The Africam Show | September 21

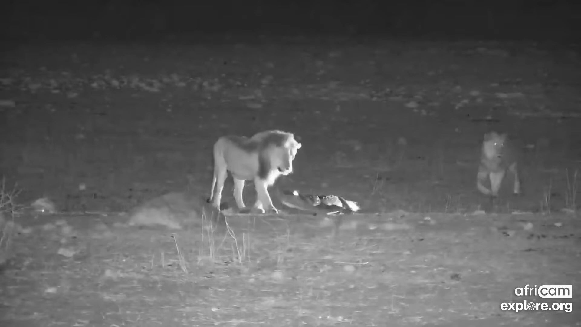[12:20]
Here you can see a really interesting interaction between some of Africa's most iconic predators. And here you can see these three male lions, very interested in these crocodiles hanging out outside of the water. As you can see, they're very careful, knowing that they're on the wrong side of that crocodile.
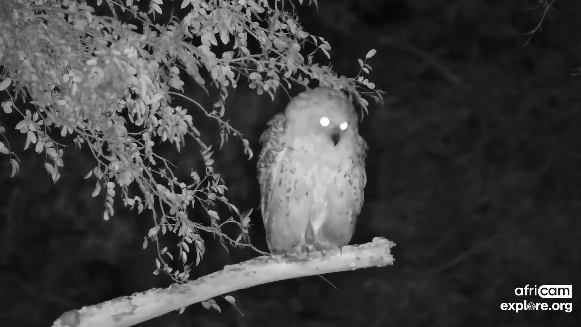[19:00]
And someone who's been hanging around on the cameras for a while now. We had it over the weekend in any case, and something we don't see very often on the cameras. Now, it's a bird that is fairly commonly seen in many other parts of Africa, particularly around Central Africa.
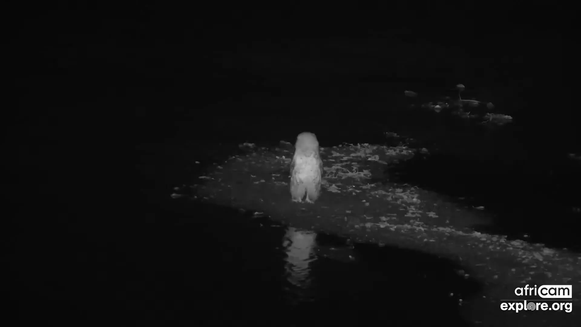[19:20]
Not as commonly seen down here, sort of a more patchy distribution. And this is, of course, the beautiful Pell's fishing owl. As the name suggests, it is indeed a fishing owl. And you'll sometimes see it wading through the water like this, looking for prey, from fish to various
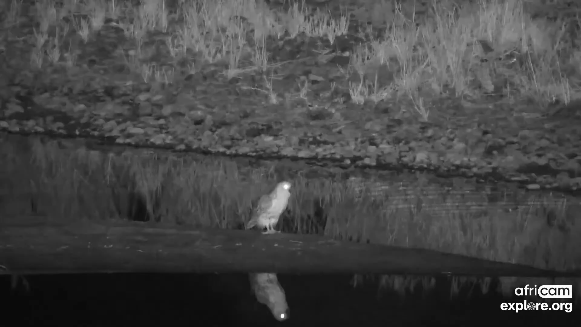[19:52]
amphibians or frogs, even freshwater mussels. You just saw it flying off, having a go, almost catching something. Just missed it. They'll look out for the little ripples at the surface of the water for the fish disturbing the water, and as soon as they see those ripples, that's what they'll utilize to try and
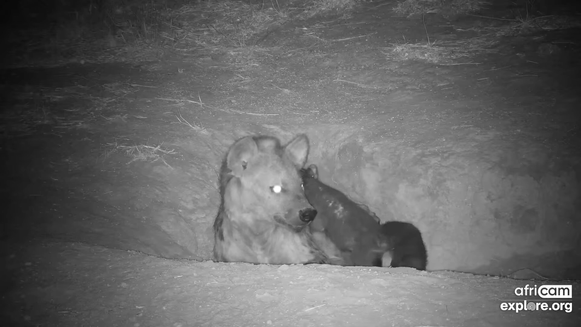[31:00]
And it looks like we've got some action where, of course, these cubs have actually been moved. This was the previous den. They've been moved by mommy to another den site, which is pretty common. I'll move around to often 3, 4, 5 different den sites, depending on the
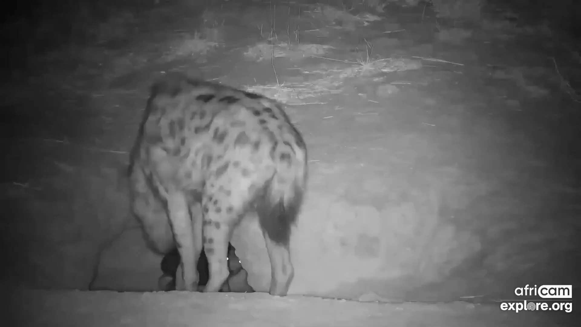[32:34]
So in many ways, ready to go. And even though they will start eating meat at a very young age, they'll often suckle on mom for even a year, 18 months, which is pretty unusual for big mammals. Normally, once they are weaned, they don't tend to go back too much to the mother's milk.
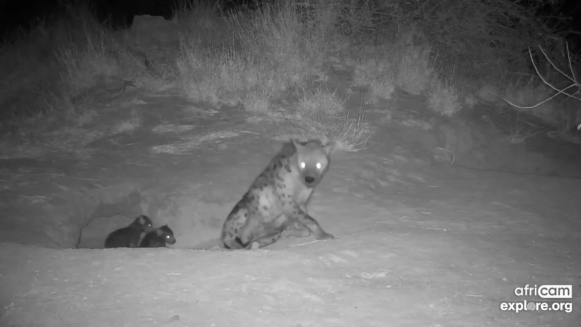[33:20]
with the clan really all working together to protect and help raise those youngsters. But hopefully soon we'll have relocated those hyenas in their new den, and we can keep an eye on these two youngsters and see how they do as they go forward in life.
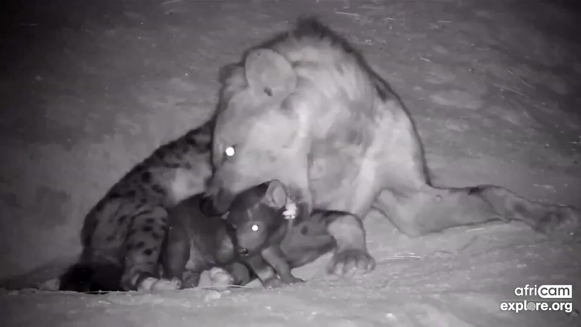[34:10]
Even a baby hyena can be cute. Look how cute that little guy is.